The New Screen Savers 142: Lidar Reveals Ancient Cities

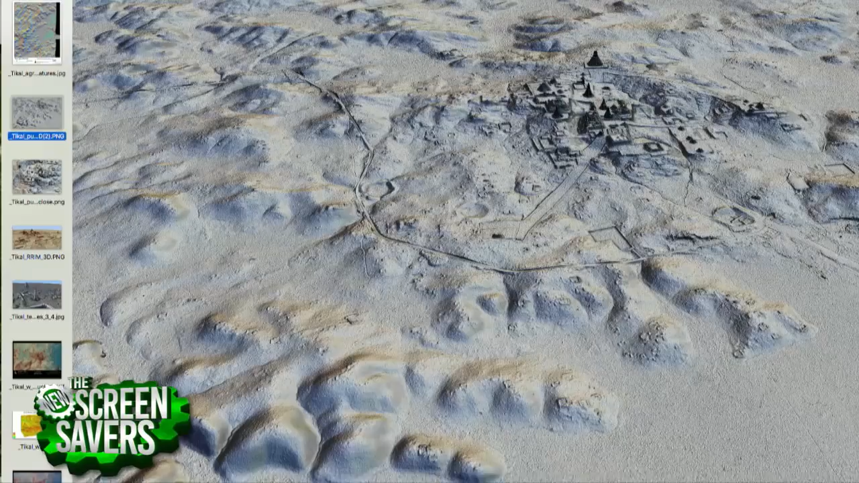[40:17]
you know one flight and you get uh so much more than that and it does it better than
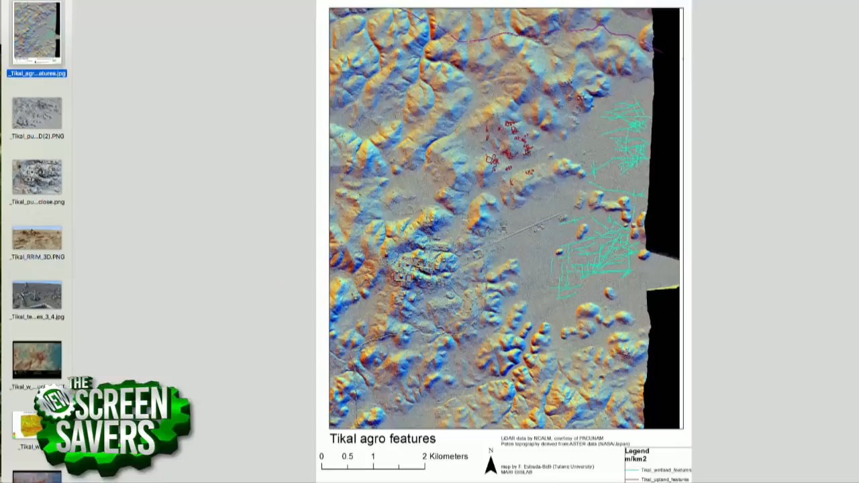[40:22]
we do so it lidar is very very humbling to uh those of
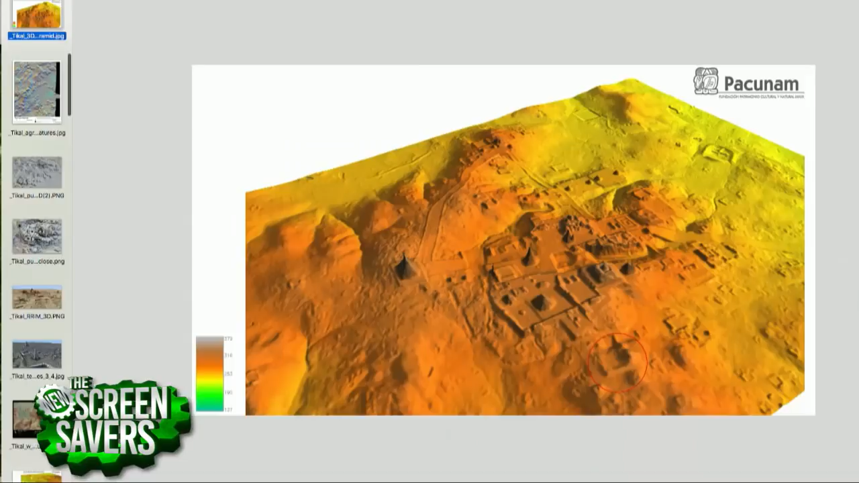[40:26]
us that try to try to document these ruins because it it just does it so quickly so to answer your
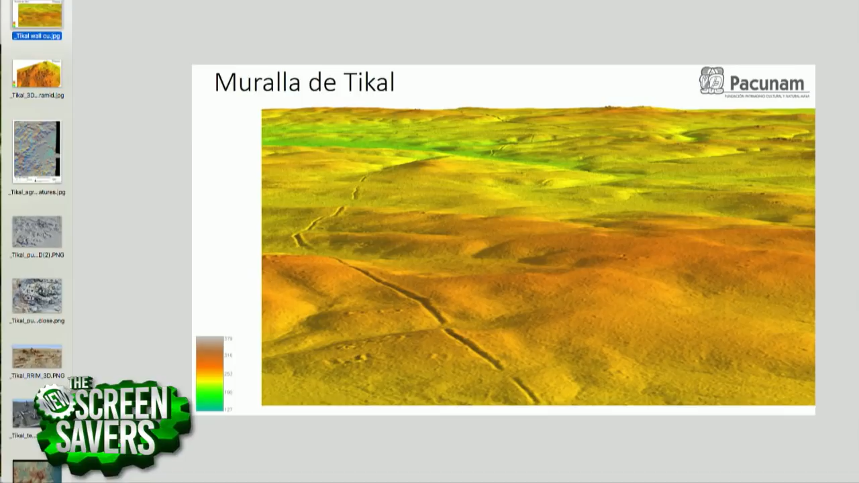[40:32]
question um yeah it reveals everything to us which lets us
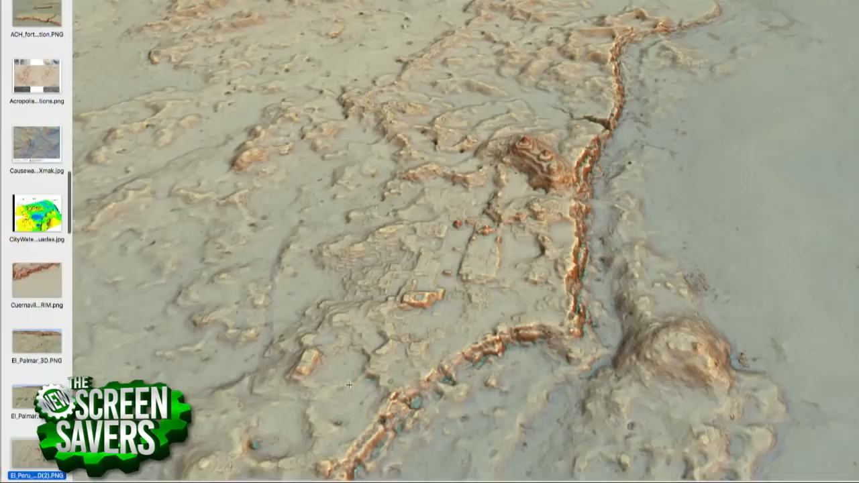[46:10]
let them know sort of what they're what they're dealing with because looting is still a rampant problem you know we're saying we discovered all this stuff uh using this technology but the
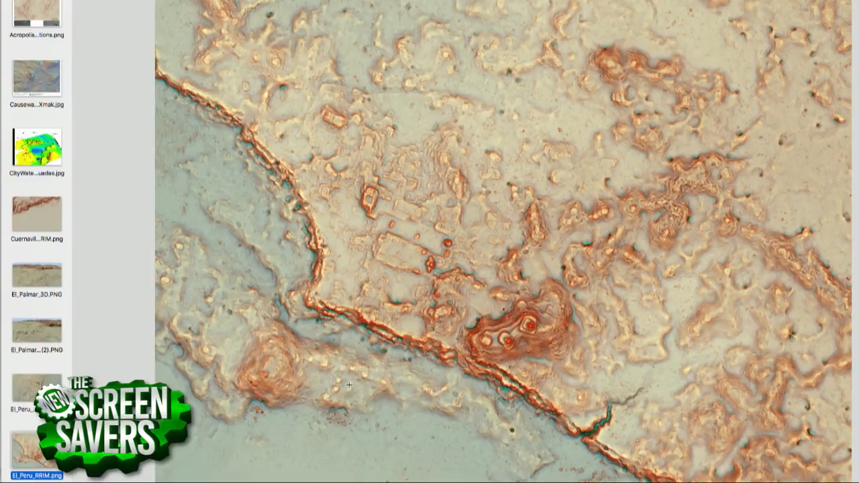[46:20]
fact is uh when we look at it really closely we can actually see the damage done by looters
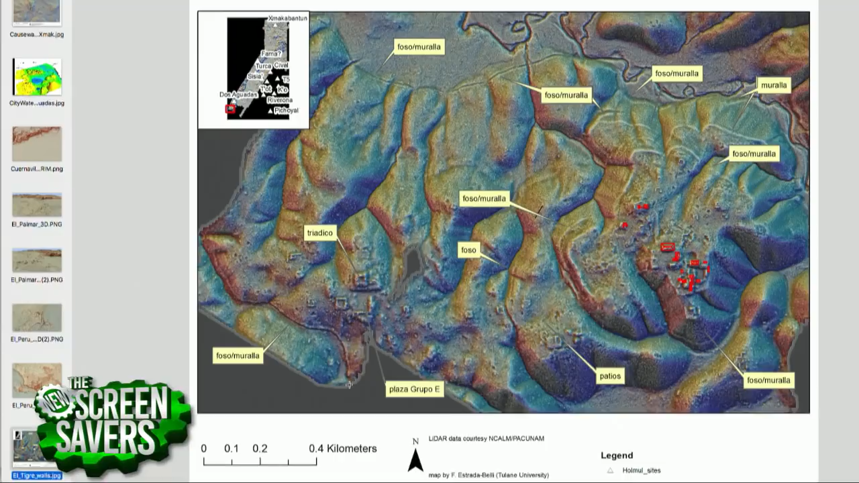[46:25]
um so new to us but not not new to some people yeah when